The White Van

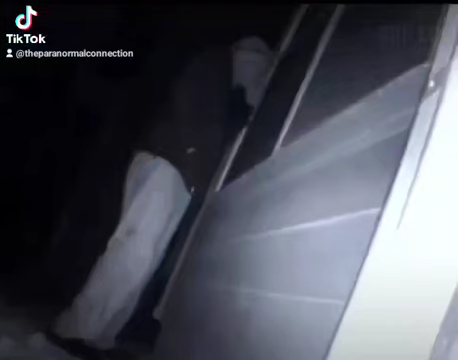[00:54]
And that's when she caught a man she'd never seen before walk up to her bedroom window and try to look inside. After a few seconds, the man would notice the camera and quickly walk away. But shortly after, he would return and steal the camera. Noelle believes this man that she caught on camera had been looking into her bedroom window for at least three weeks. This footage shows an intruder walking around a house looking for various valuables.
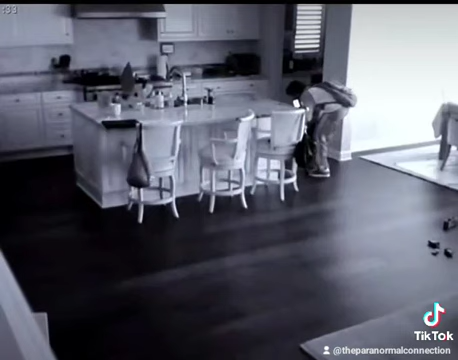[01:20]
The guy had only broken into the house seconds earlier by smashing a window. And while this was going on, the house owner's kid and their babysitter were out running errands. But, when they returned, unknown to them, the intruder was on the top floor of the house.
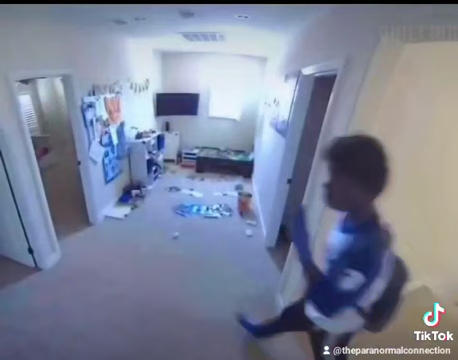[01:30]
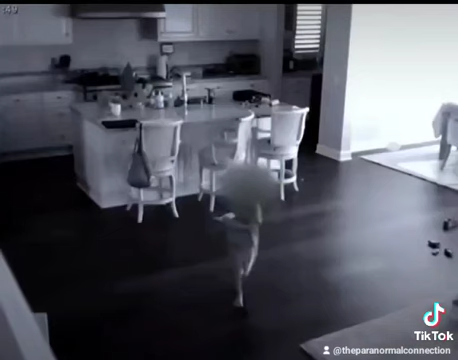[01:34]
The kid can be seen walking around the kitchen. But, when the babysitter heard footsteps upstairs, she can be seen frantically grabbing the kid and running outside to the neighbor's house.